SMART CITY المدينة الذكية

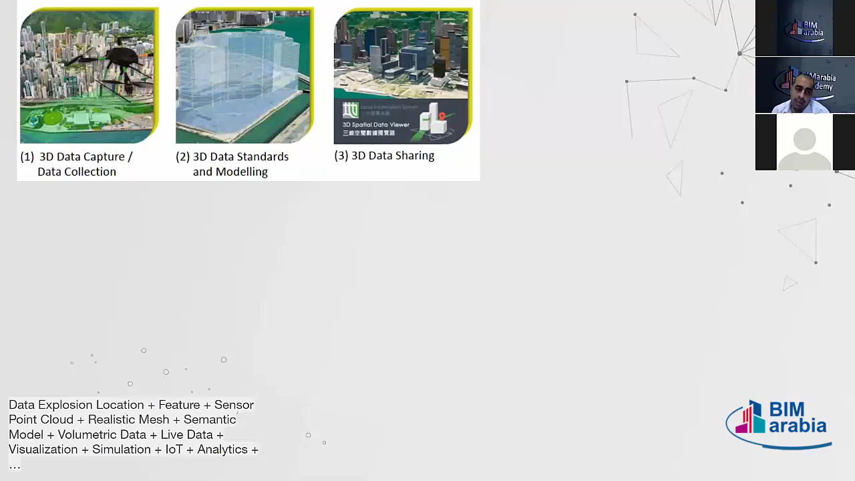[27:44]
فبنعمل بالدرون مثلا، بنعمل 3 دي داتا كاتشر، ونبدا ناخد الصور ديت ونبدا نجمعها في برنامج من ضمن البرامج. عندي سنسور ليدر اهوت، وعندي الصور اللي ممكن تصورها من اي مكان،